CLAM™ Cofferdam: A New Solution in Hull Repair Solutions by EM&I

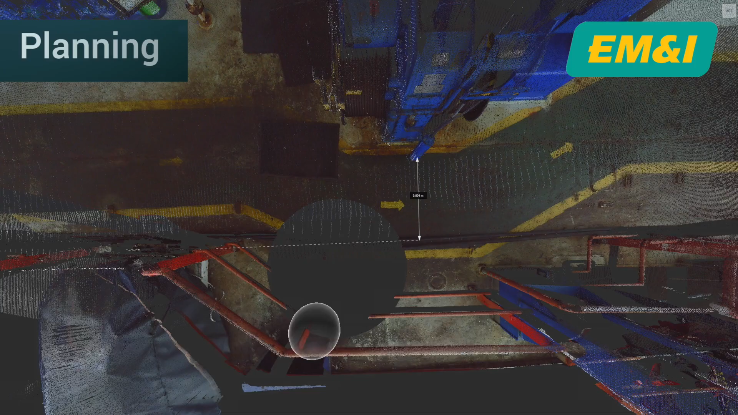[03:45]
Following an extensive site survey and using an innovative process of
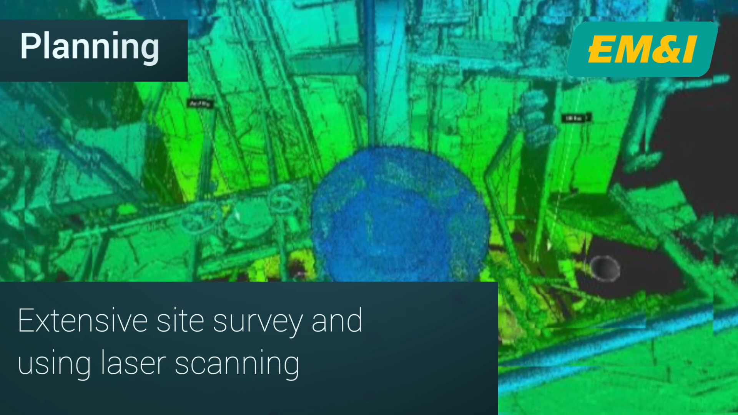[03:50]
laser scanning with state-of-the-art technology that allows for precise three-dimensional mapping of underwater structures and surfaces,
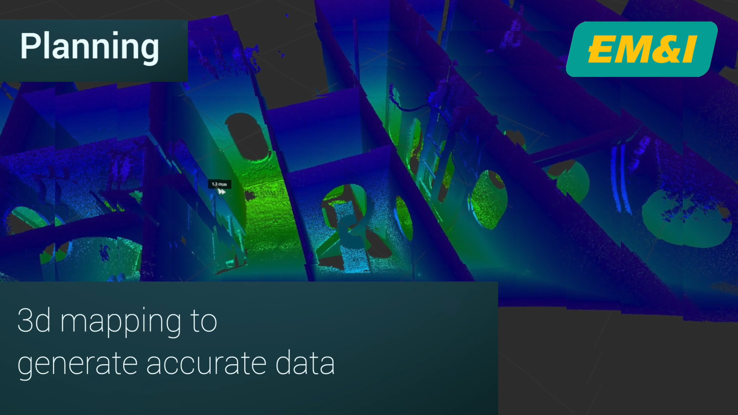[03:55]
we can generate highly accurate data
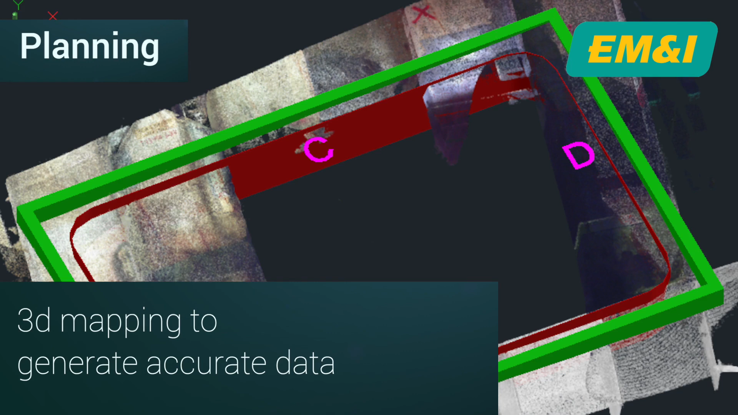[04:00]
to establish strength connections and launch simulations.